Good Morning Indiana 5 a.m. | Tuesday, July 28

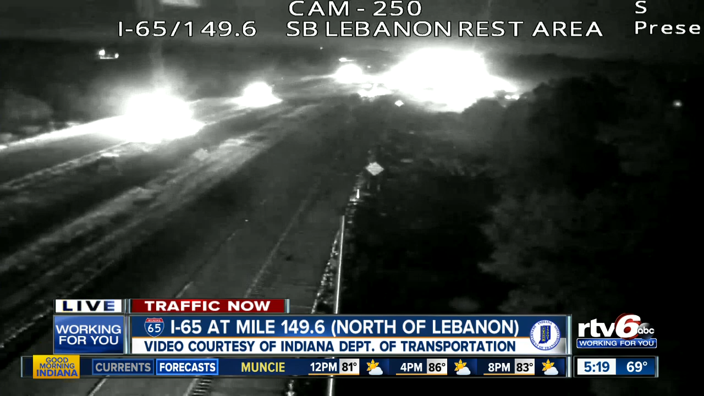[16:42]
Looks like traffic in this area is still traveling up to speed, though, both northbound and southbound. No crashes or delays here to slow down your morning drive.